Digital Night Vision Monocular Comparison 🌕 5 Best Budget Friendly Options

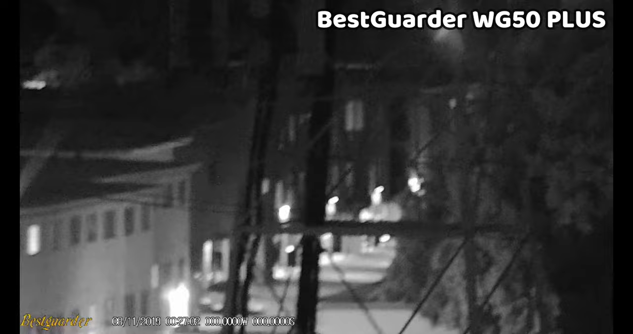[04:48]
This is the BestGuarder WG50 Plus and this is definitely the best option for those of you looking for a long range monocular setup.
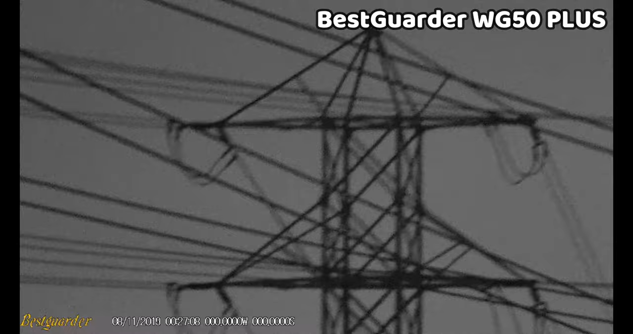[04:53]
The max range on this device is 350 meters and it can record 1920 by 1080p and there's 3.5x optical zoom and up to 3x digital zoom and you can record directly to an SD card or there's also a Wi-Fi feature which you can use to display the video on your phone. The soccer goal that's about 75 yards away looks like it's just a few feet away and the image quality is very sharp.
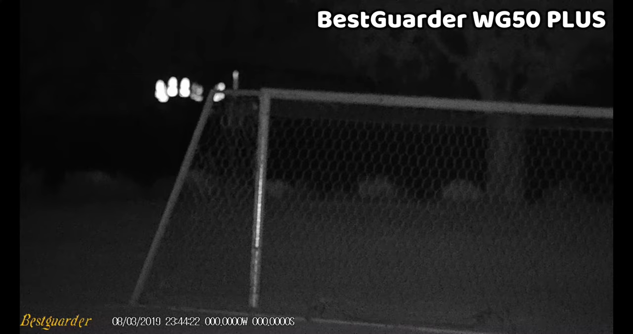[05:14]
I do think the IR illuminator is slightly underpowered for the setup and doesn't quite keep up with the magnification levels as well as it could and while there is some IR illumination it would definitely benefit from more which would help you see better even further.
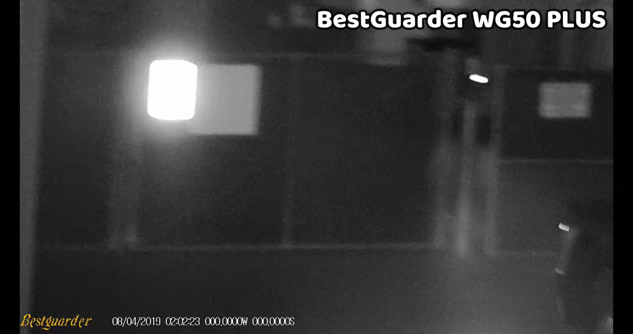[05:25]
Now we're back in the presence of ambient lighting and as you can see
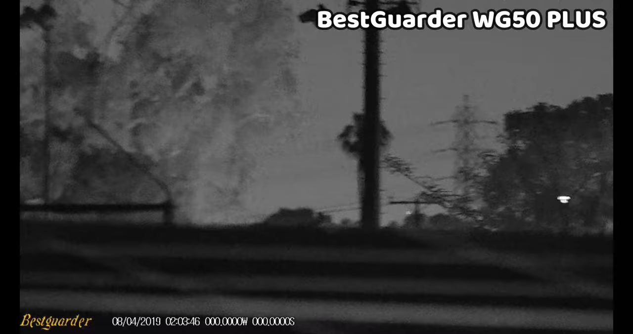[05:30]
this device really excels at range and when we do go in with digital zoom it definitely does bring us closer. However at this range the image quality definitely suffers and it's super grainy and I don't think you stand to benefit all that much from the digital zoom at this level.
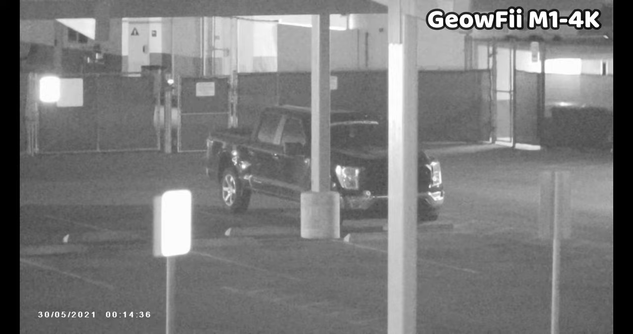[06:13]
One thing that does jump out to me about this unit is that the IR illuminator is definitely one of the weaker ones and it doesn't do all that well at its lower levels and you really need to crank it up to be able
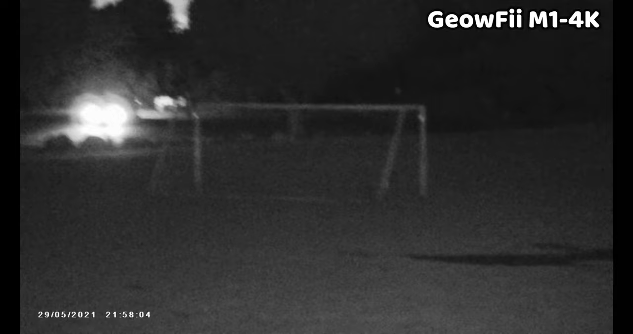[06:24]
to see well in the dark and even when it is cranked up it's definitely the weakest of the bunch so you
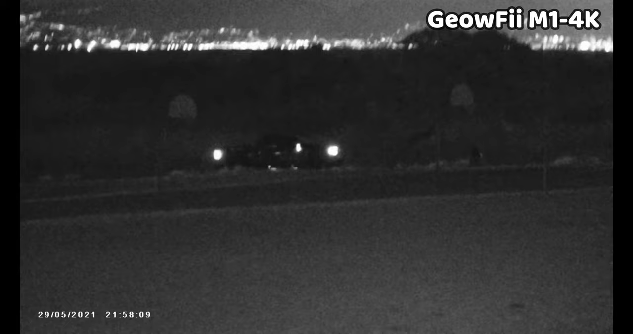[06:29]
might want to consider some supplemental IR lighting if you're serious about this setup and you want to be able to see
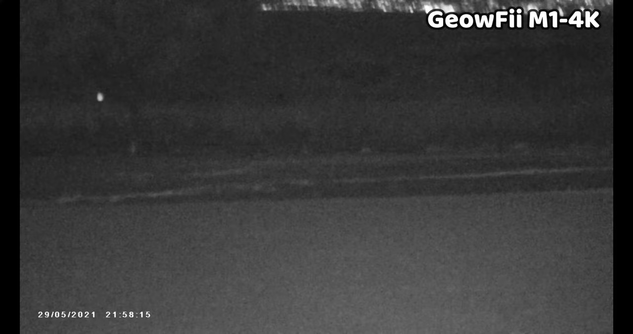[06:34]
anywhere close to the 300 meter range that's stated on the product page. One thing that's definitely going well for it is the video quality which is pretty good and it does seem to
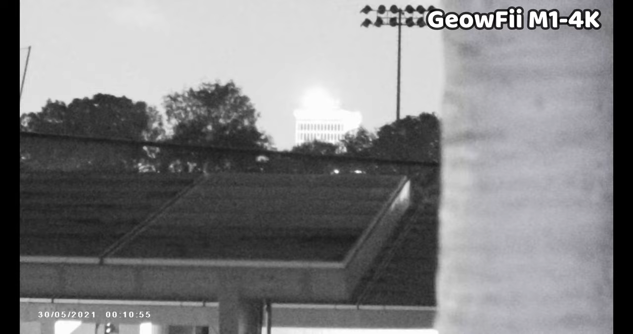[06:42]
stack up pretty close in comparison to the Nightfox Cub which is impressive considering how much it is and in the presence of ambient lighting the performance is nearly identical.
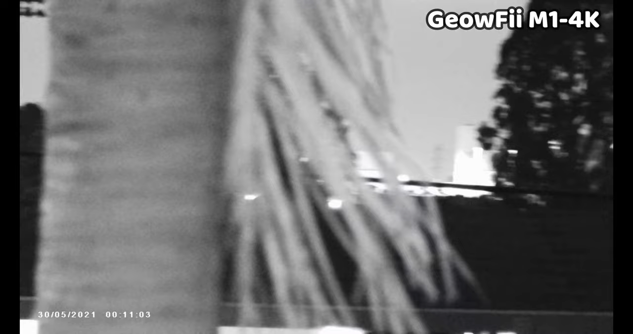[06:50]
I'm not sure where the 10x optical and 8x digital ratings come from and the magnification is nowhere near those levels but I am impressed with the range nonetheless.
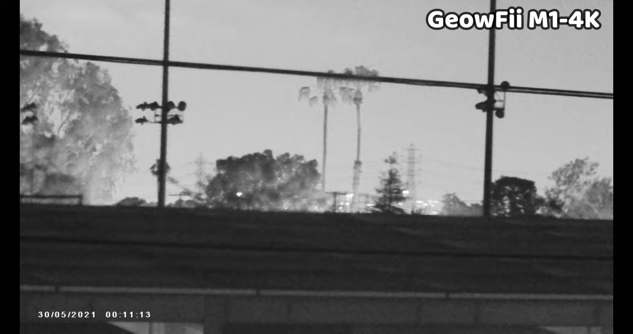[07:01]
The digital magnification isn't that strong and you do start to get pretty grainy image as soon as you start to zoom so there's not going to be much benefit from doing that. The Carson NV250 Aura Plus actually has pretty
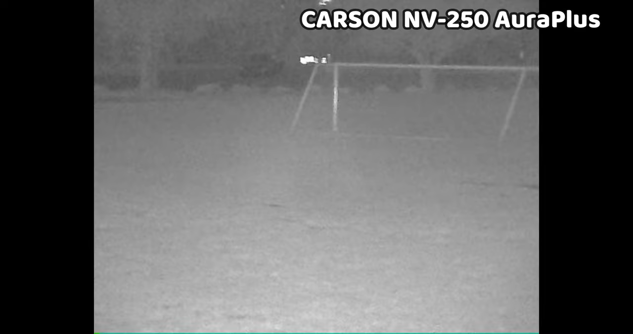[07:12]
impressive range for its size and the IR illumination levels are really good too. The video quality is a bit grainy with 640x480 pixels which is VGA and probably the weakest in the lineup
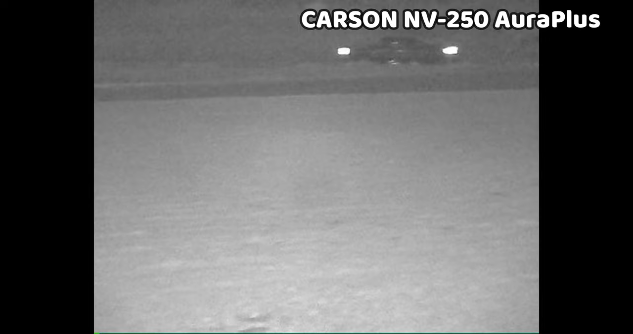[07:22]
and there isn't a whole lot of contrast to the image either but it does record directly to an SD card.
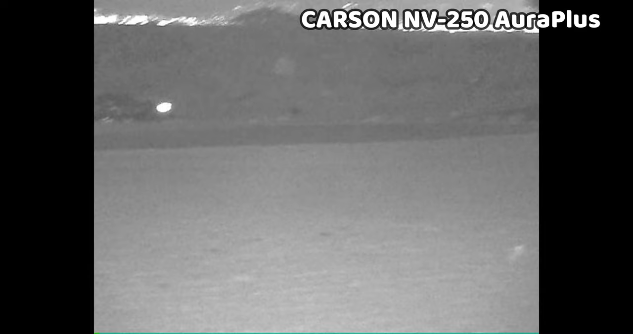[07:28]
The IR illuminators are probably overpowered and give you slightly more IR light than needed and they deserve to be paired with a device with better image quality.
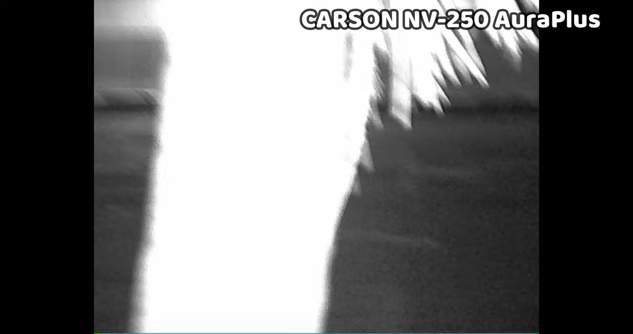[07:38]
Again I'm pretty impressed with the range of this device and it does do well in the presence of ambient light sources.
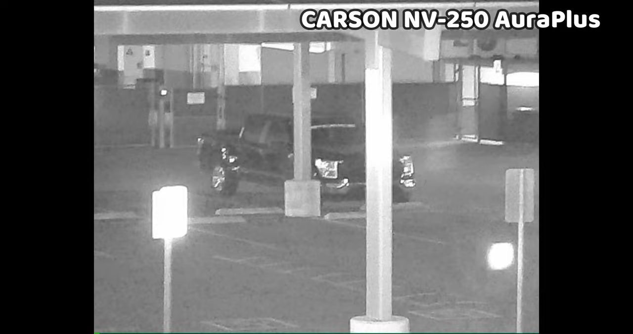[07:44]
You can zoom in digitally with this device but when you do you start to lose the quality of the image and like most of the other devices there isn't all that much to be gained from doing this.